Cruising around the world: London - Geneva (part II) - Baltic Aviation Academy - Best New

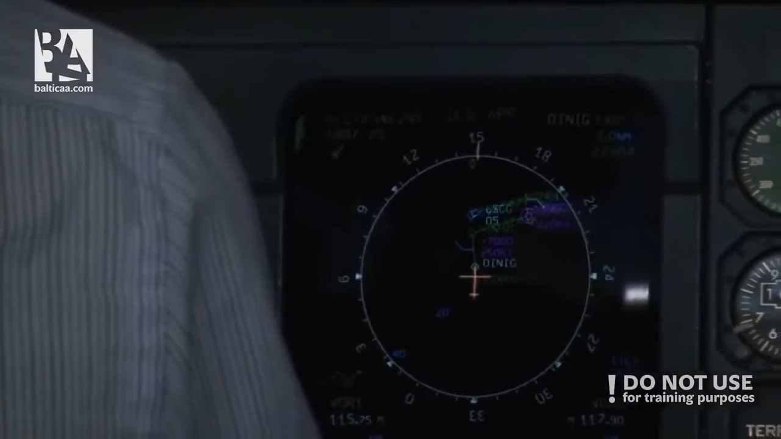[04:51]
And we cannot really see the terrain because it's night, so that is nice to know. Checks, we have yep, and passing 10,000, lights on.